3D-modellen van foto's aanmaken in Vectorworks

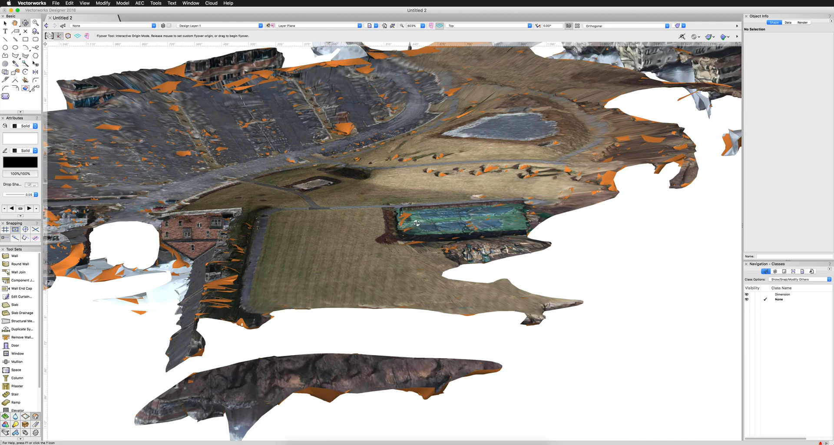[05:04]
I'm going to show you in just a moment why I prefer the point cloud to the mesh.
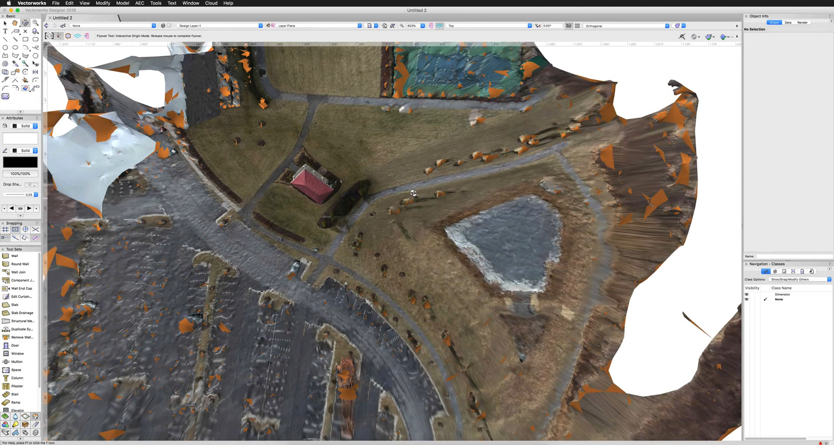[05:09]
There we go. There's our object. And of course, it's out of rotation and out of scale. We can fix that, but we're going to fix that in a different portion. Now, with a mesh object...
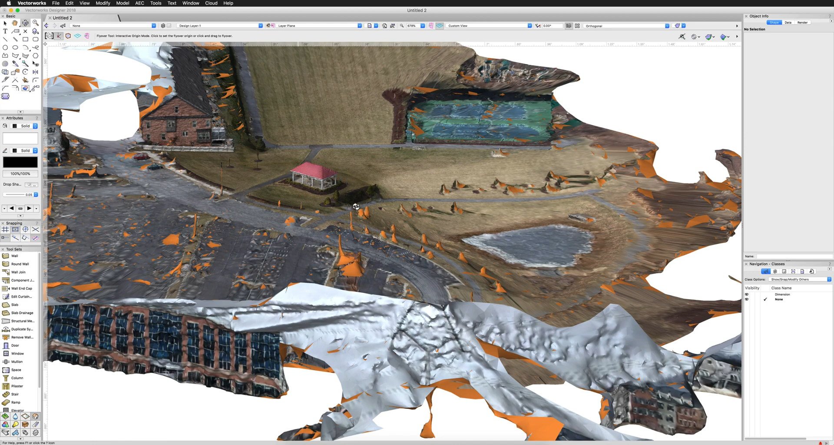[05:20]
I'm sorry, I think this is still very cool how it recreated this just from an image. We have a pretty good idea of our of our gazebo here. We have a pretty good representation of what that looks like and what we actually got for the geometry out of it. But there's no easy way to remove all this extra stuff here. We don't have an easy way of removing this extra geometry that came with this mesh. So what I'm going to do is simply delete what I have here, select everything and delete it.
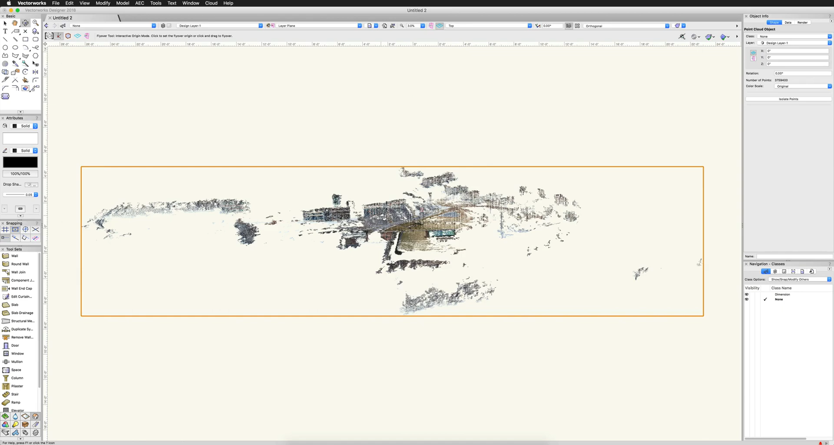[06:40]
And we can see we have a large area because there's a lot of area covered in that photography. However, I can zip around it here and we'll zoom in.
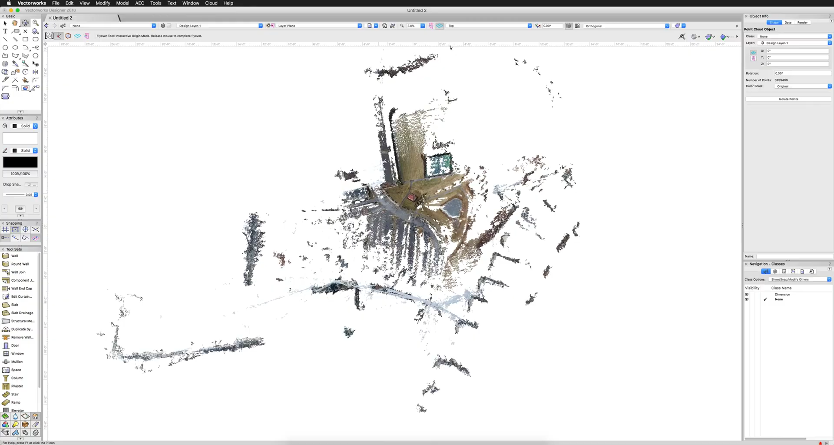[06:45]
And similarly to the mesh, we can see there is our gazebo right in the middle here. And of course, the further you zoom in, the more different the points will appear. But we can go ahead and just click on that.
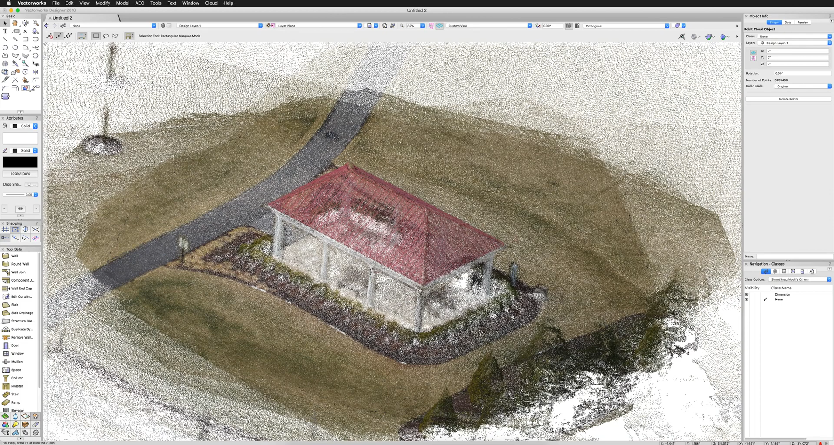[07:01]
We can see here. And we just want to focus on this area. And you can see this area is sort of a little more dense. It has a little more filled out. That's because this was the target of the image.
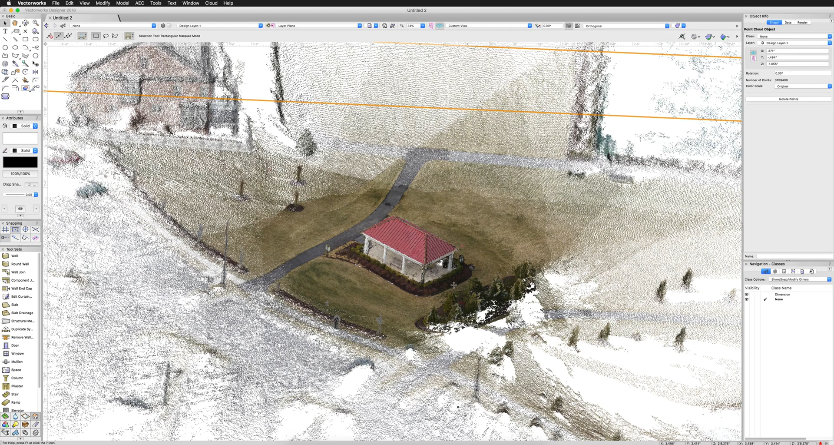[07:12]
These were just taken in other perspectives. These just happen to be featured only in one or two portions of the image. So what we'll do is we want to go from a sort of a top plan-ish view,
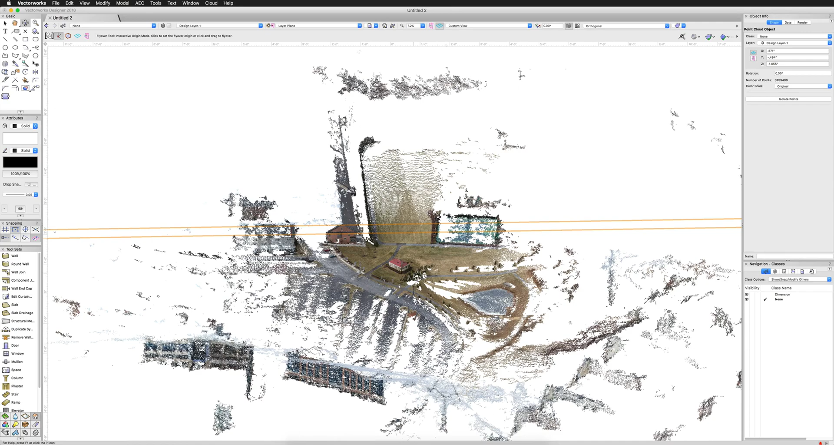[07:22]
but it doesn't have to be. And we're going to focus on just this area. So what I can do is select the point cloud and then choose isolate points.
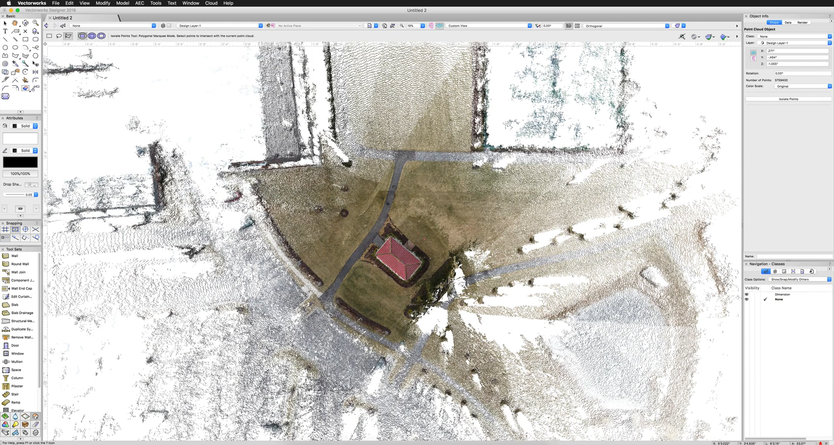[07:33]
That's going to give me a polygonal drawing area. And I can simply draw out a little rectangle right around the area that I care the most about. Double click to finish.
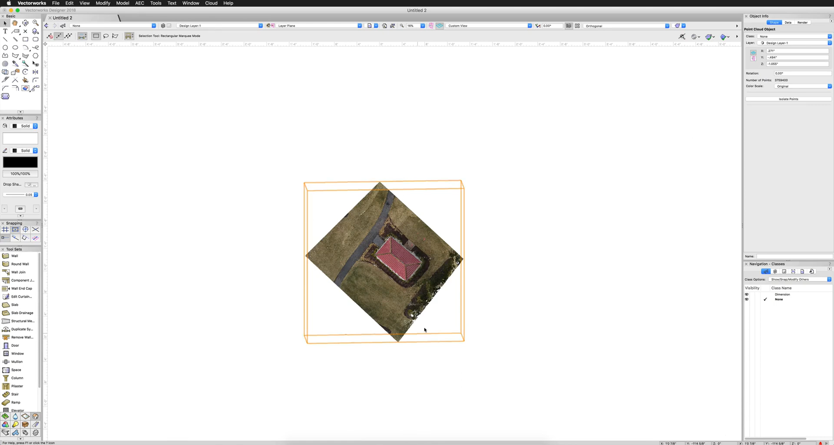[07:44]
And now you can see we've isolated it to just these points. So now it moves nice and quickly. We can zoom in and out.
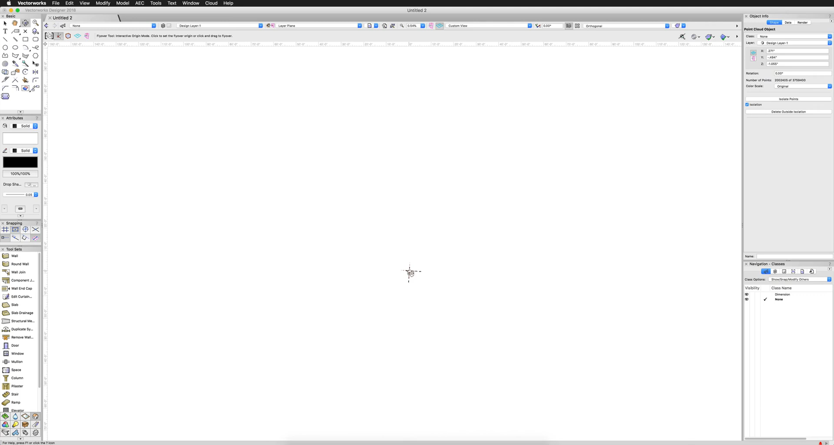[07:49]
We don't have all that extra stuff that was going on before. And we only get one point cloud. We don't get multiple meshes.
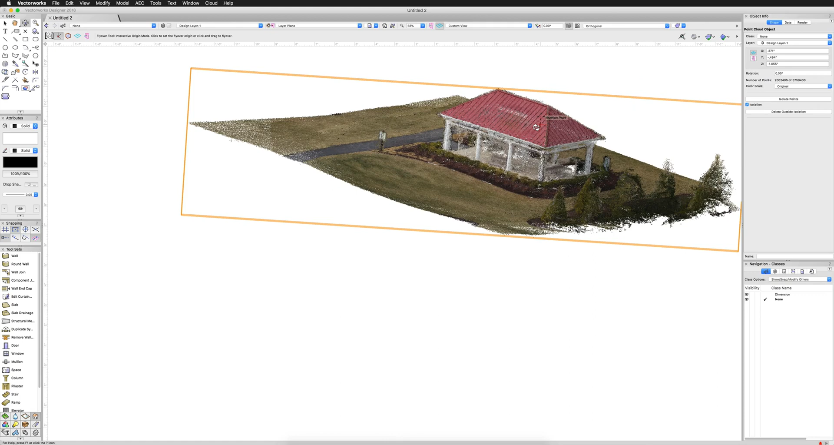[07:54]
But if I go into top plan view, we can see that's not top plan view at all.
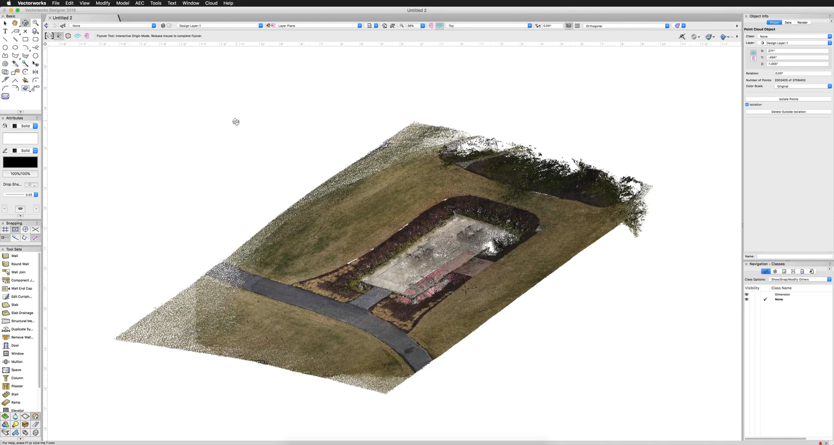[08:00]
That's a strange sort of abstract bottom isometric view. So what we'll do now is we'll orient it the proper direction.
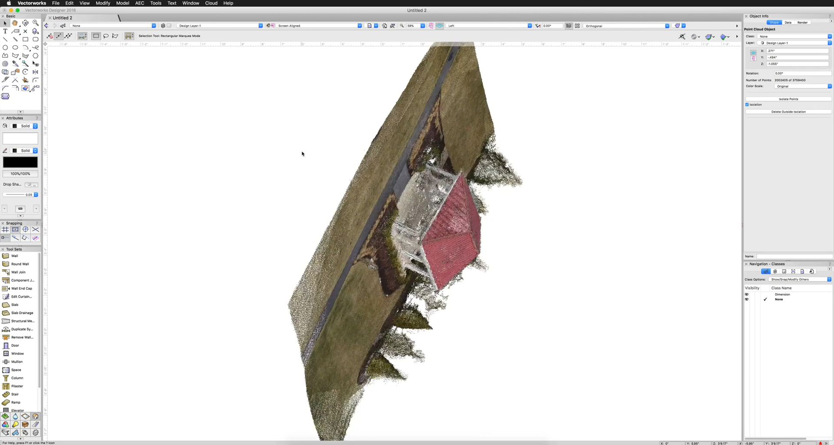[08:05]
We'll look at it in a couple of different views to try to get an idea of how it's wrong and how we can correct it.
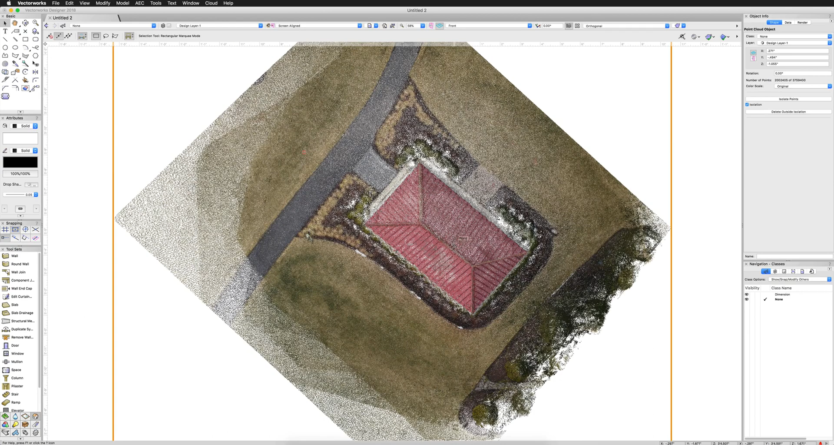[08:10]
So this is a front view and this is a side view. So first, we'll go ahead and just try to lay it down. But I want to show you something about the rotate tool that's important.
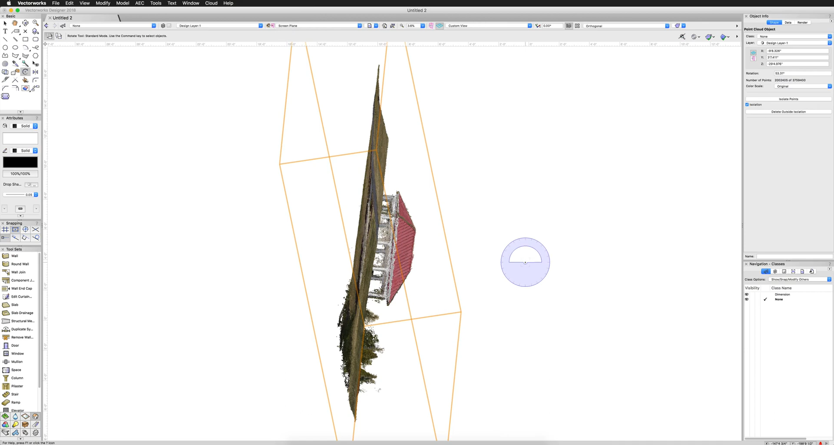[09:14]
So that now we can see if we snap over these points, we'll still snap to them, but it won't try to align to their plane. And that's what we don't want. So we'll go to a front view here. We'll go to a left view, go to a top.
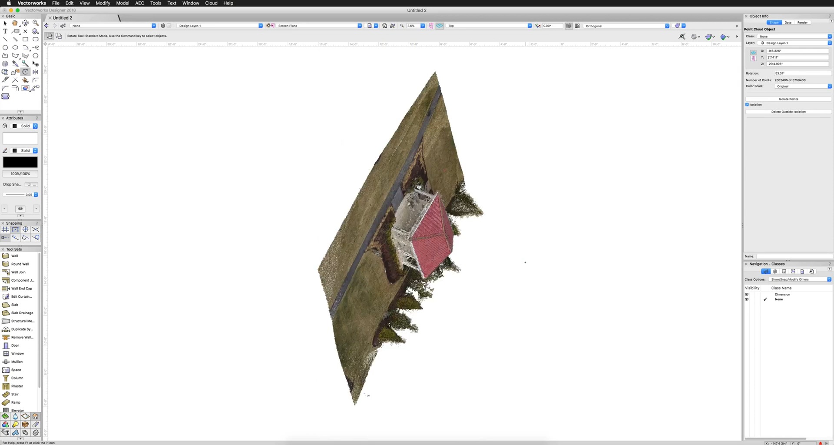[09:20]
Let's see if we can't line it up in the right view first. So what we'll do is we'll click here and here just along a vaguely straight edge.
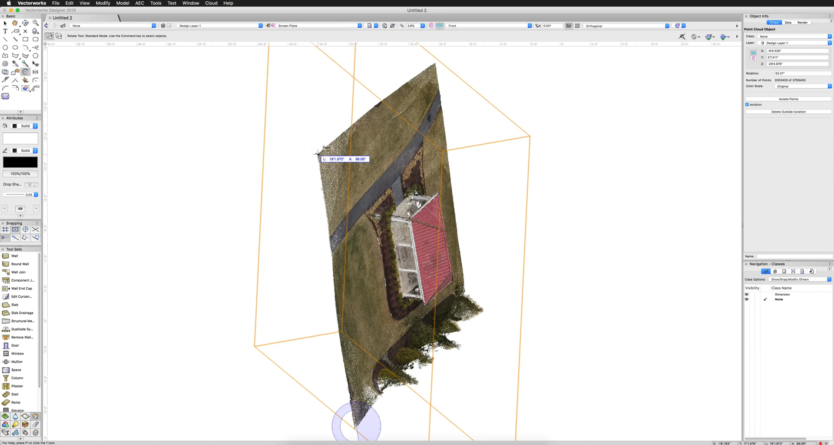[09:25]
It really doesn't matter for this. We'll lay that down.
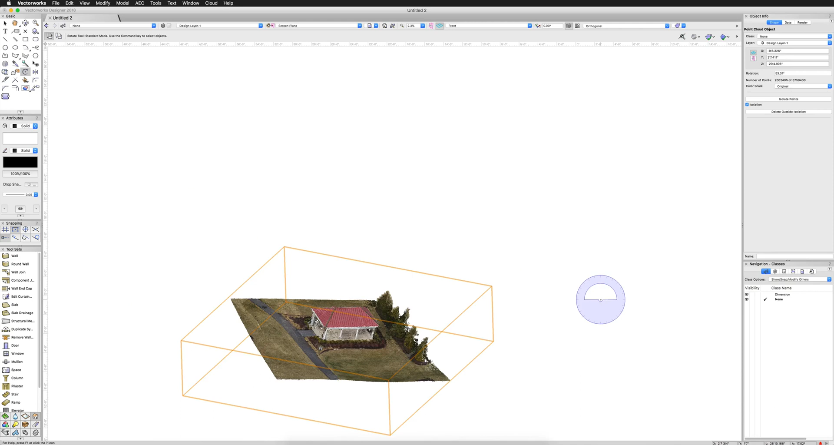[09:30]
And then we go to a left view. We can lay it down in that view as well.
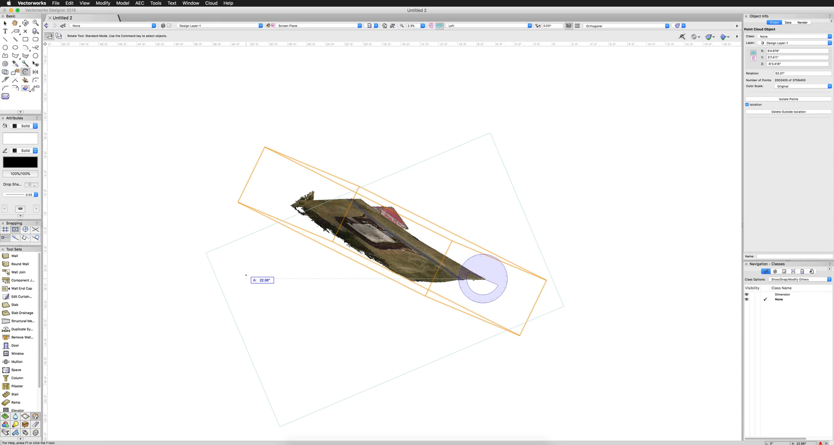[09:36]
And I'm just holding shift to make a straight alignment here. Go to a front or a side view.
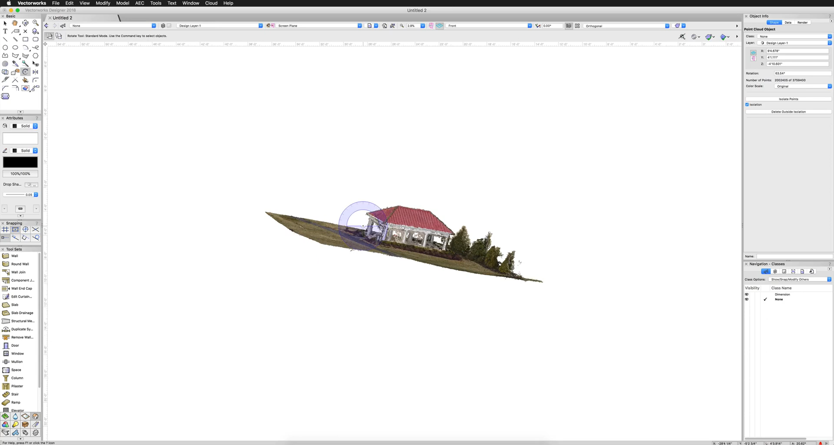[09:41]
And you can just do this a number of times until you get the object laying down the way you're looking for.